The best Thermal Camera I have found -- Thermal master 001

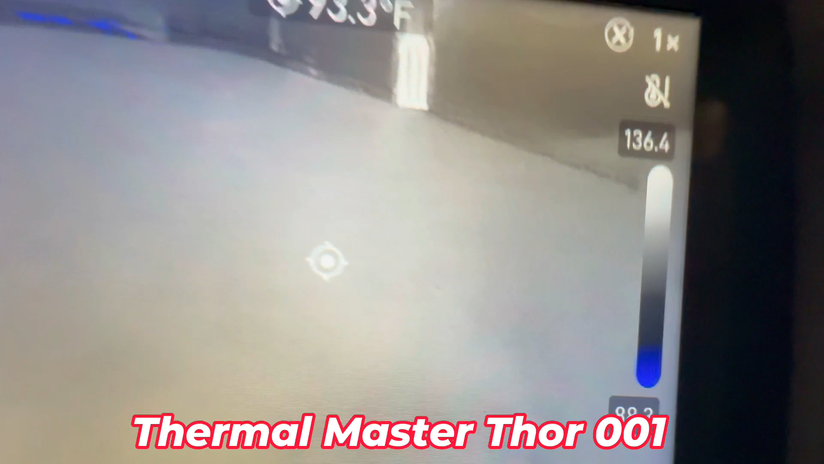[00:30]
And it shows up in the water or really cool spots.
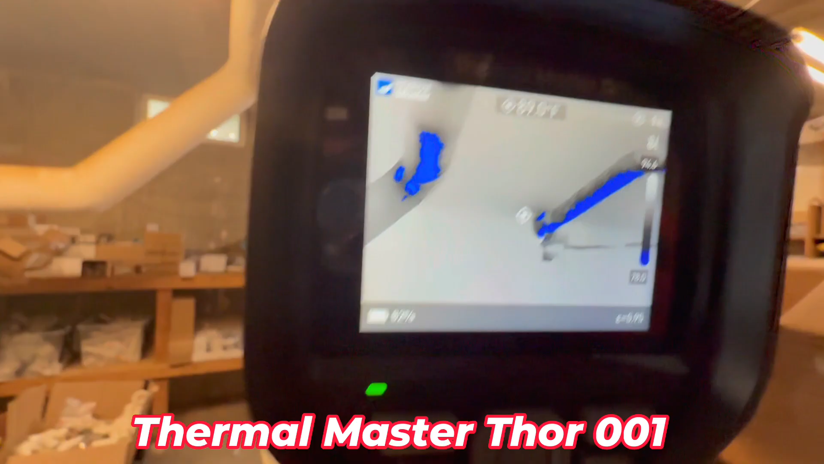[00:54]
Just so you know, it's kind of hard to hold this and do it at the same time. So, uh, the blue is water.
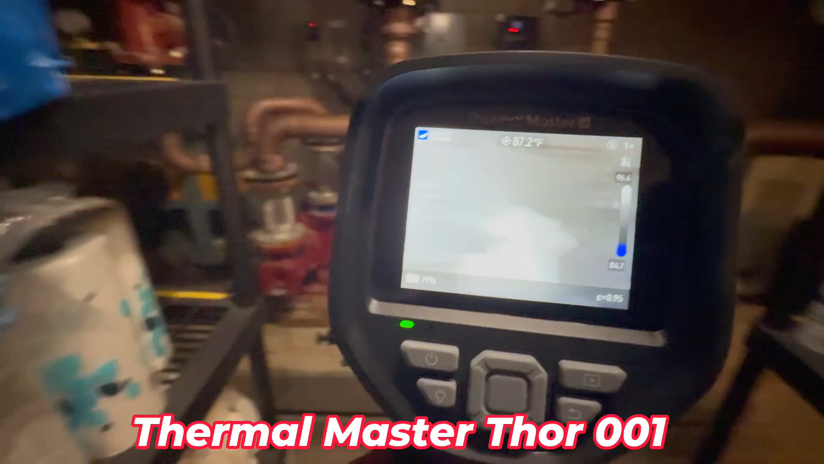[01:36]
This one it is. This is our main water pump for the building.
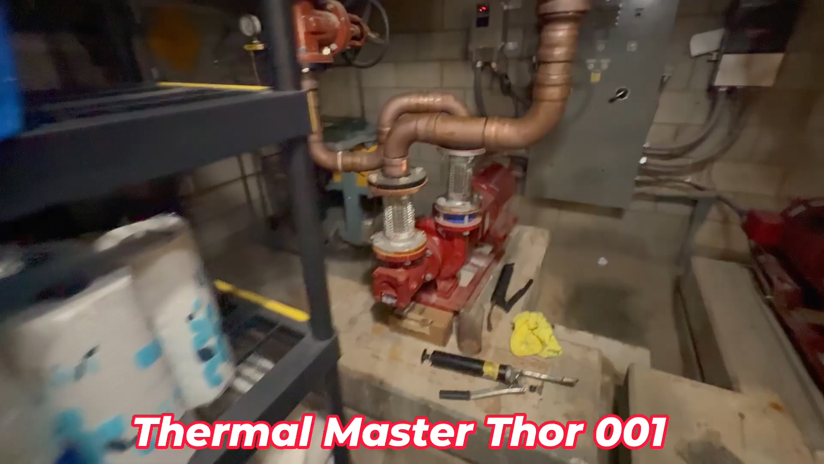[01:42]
Uh, it circulates all the water through the building.
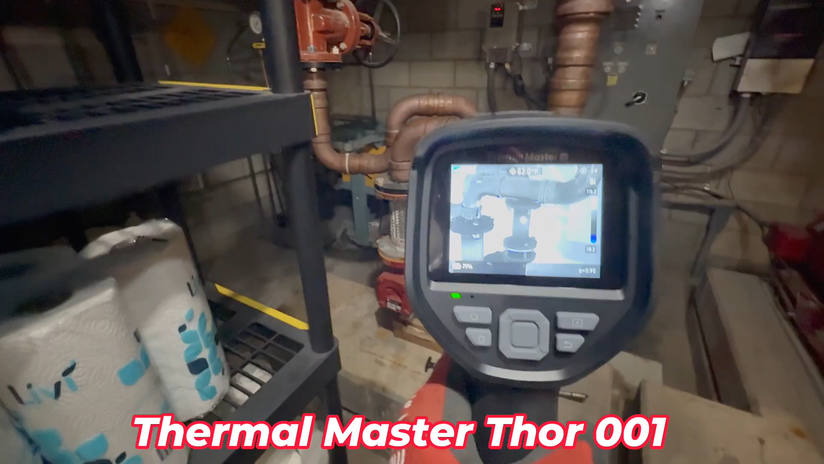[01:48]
Step back from it a little bit to get a better ideal for what's cold and what's hot.
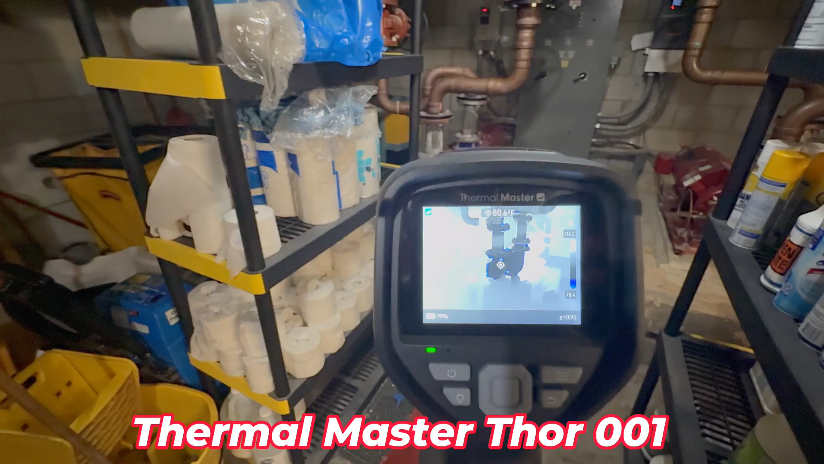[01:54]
It's running at about 115 degrees on that pump motor.
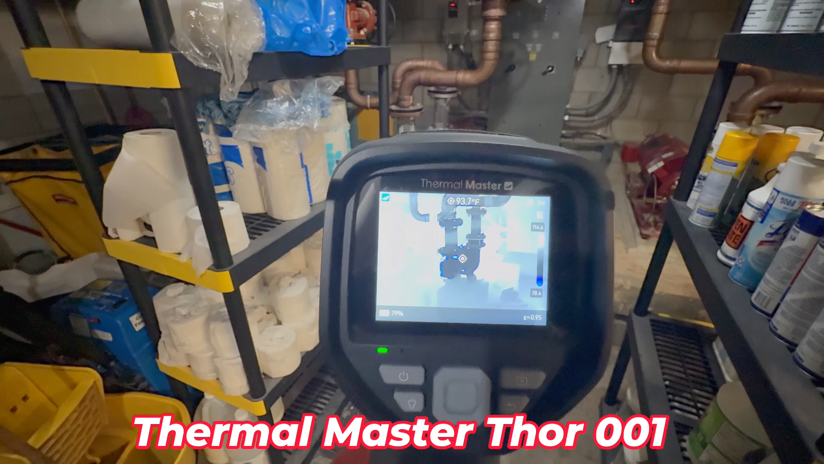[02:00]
On screen: spot 93.7°F
Pretty cool, man. And down here in the boiler room it's a little easier to see. The water on the floor. The water on the floor.
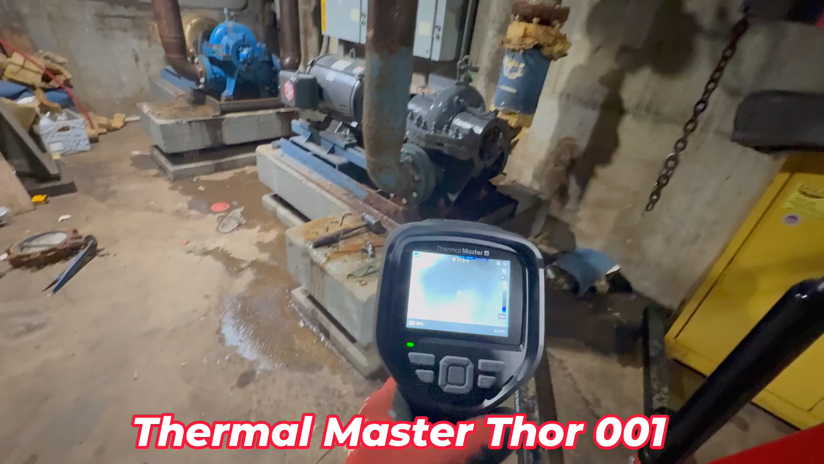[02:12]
Try and analyze it. Very good. That's all wet. All of this down here is wet.
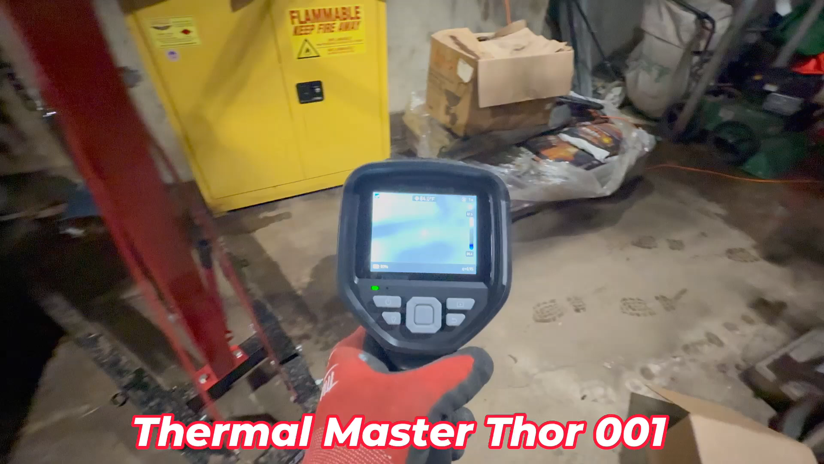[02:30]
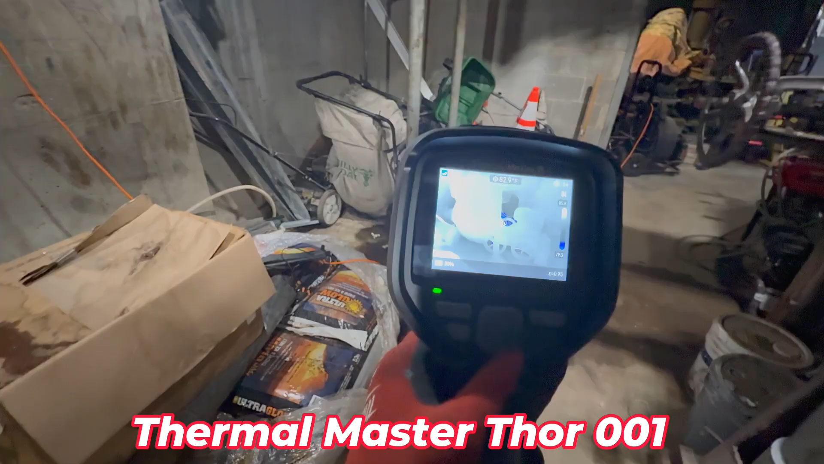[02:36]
I know there's water there, so it's not a big deal.
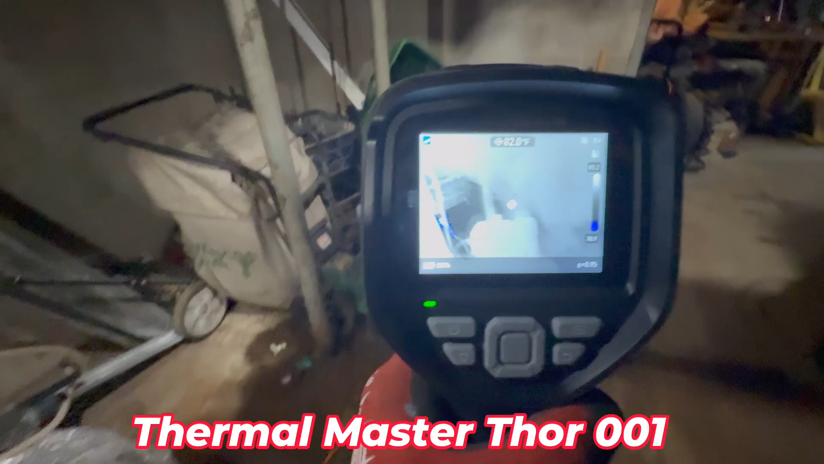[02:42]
But, it's pretty cool, man. I like this one. So, let's switch it back.
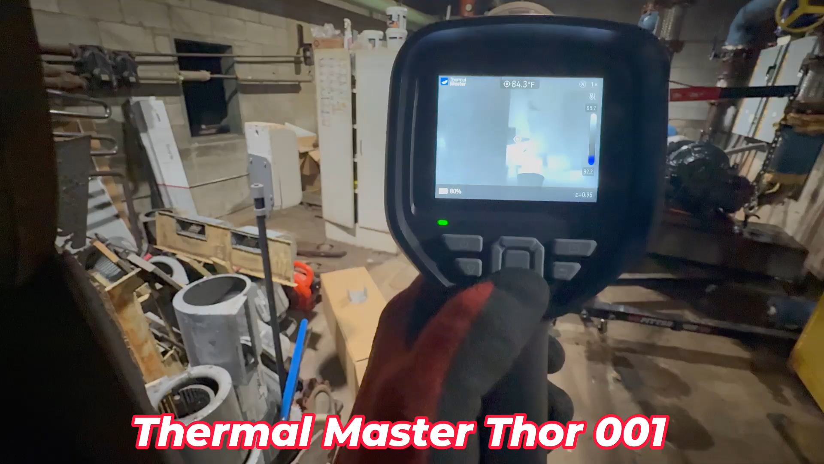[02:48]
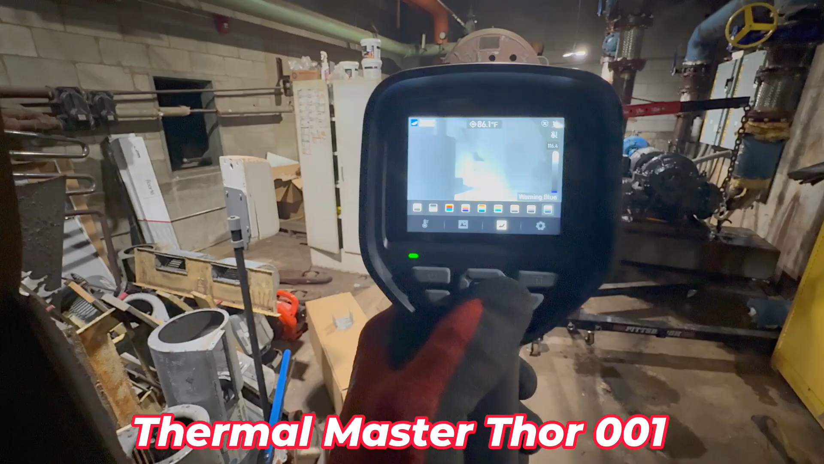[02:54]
On screen: spot 86.1°F
Uh, white, hot. White is hot.
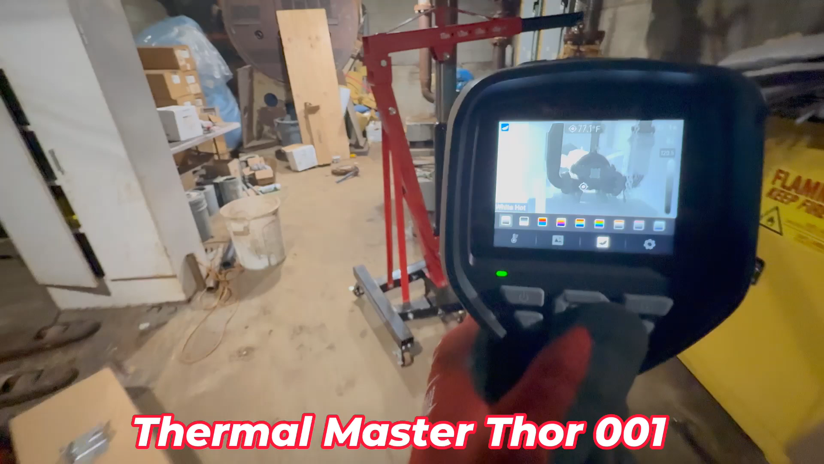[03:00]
And dark is, uh, cold. So, you can see how that thermal motor, or the motor is working.
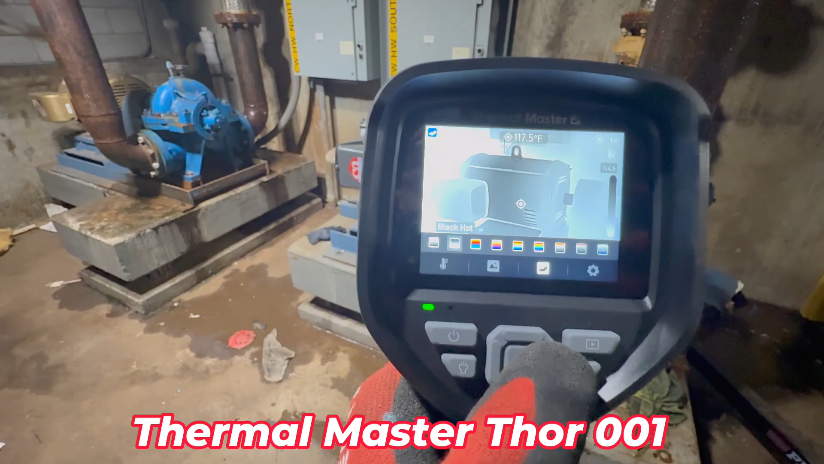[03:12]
On screen: spot 117.5°F
That's pretty cool. Hotter splice on that motor coming over there is not working. Rainbow.
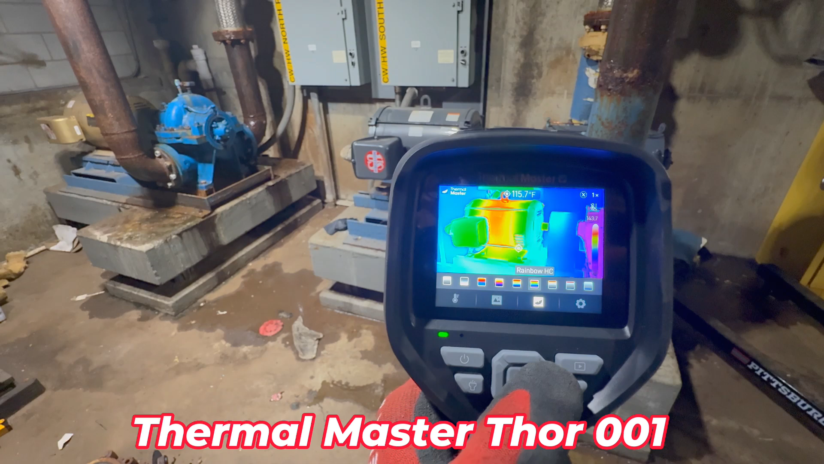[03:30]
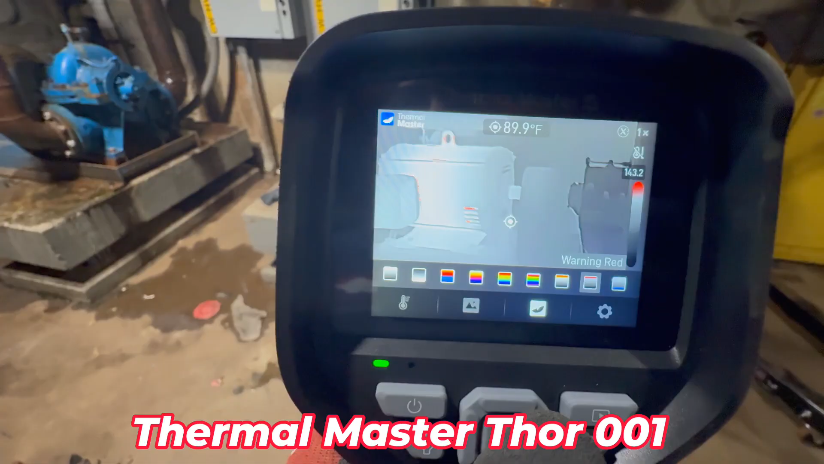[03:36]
On screen: spot 89.9°F
And to the blue.
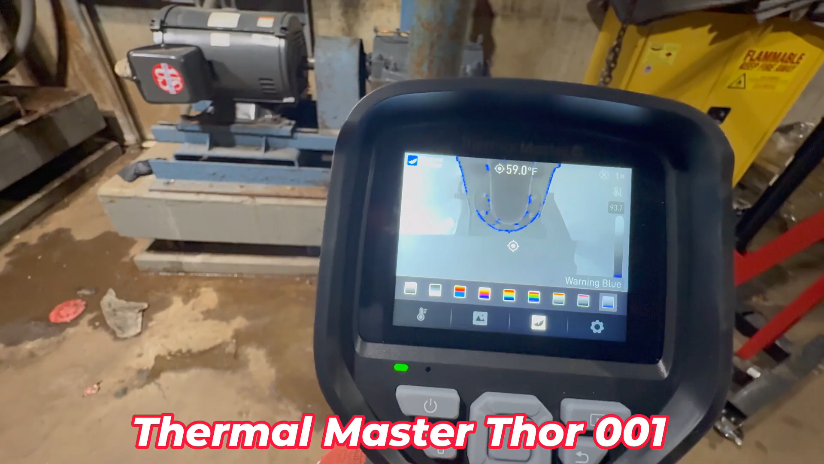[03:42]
On screen: spot 59.0°F
The blue is indicating cool. And the white is indicating hot.
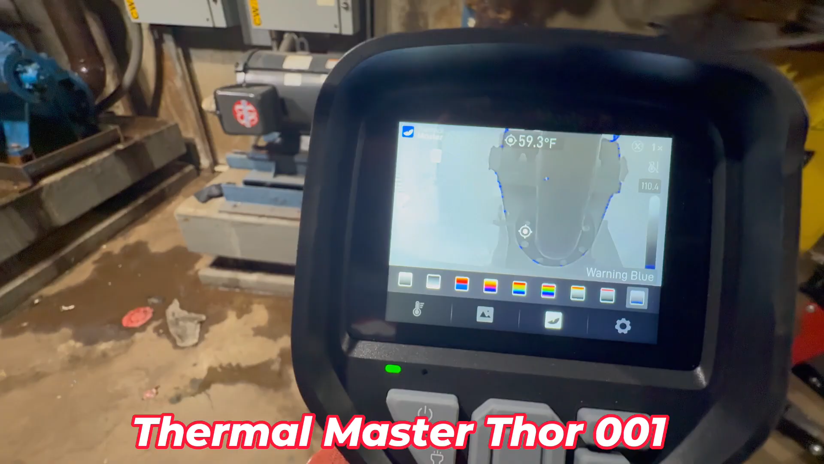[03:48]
On screen: spot 59.3°F
So, go back over here to the motor. It's running about 144 degrees.